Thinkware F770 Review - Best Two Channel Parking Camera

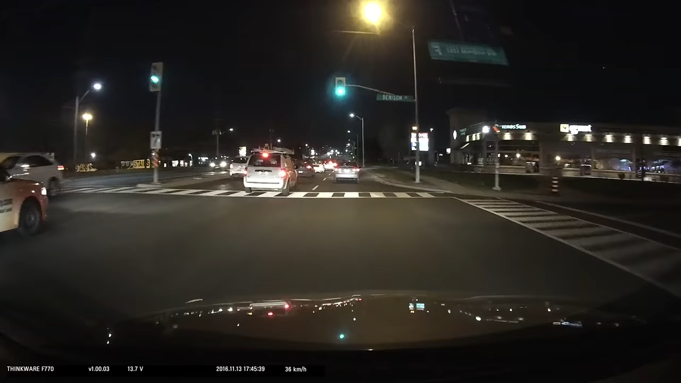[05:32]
By default, the camera writes your speed in miles or kilometers onto the recorded video, which can be turned off in these settings. Your speed and position will still be embedded in the video file. You're also stuck with the Thinkware branding at the bottom.
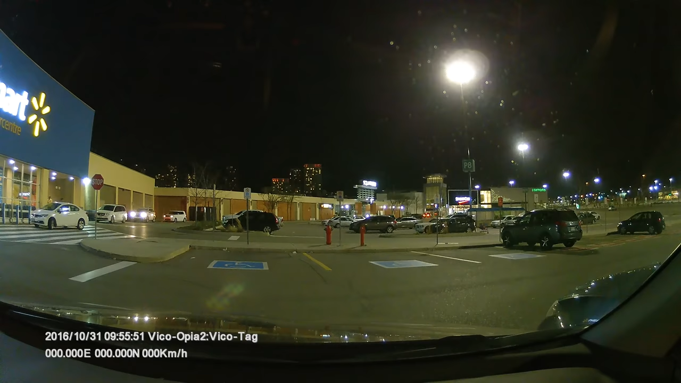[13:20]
Overall, the f770 was very reliable in capturing close-by objects at either medium or high sensitivity. The camera also has buffered recording which saves 10 seconds of video before motion was triggered.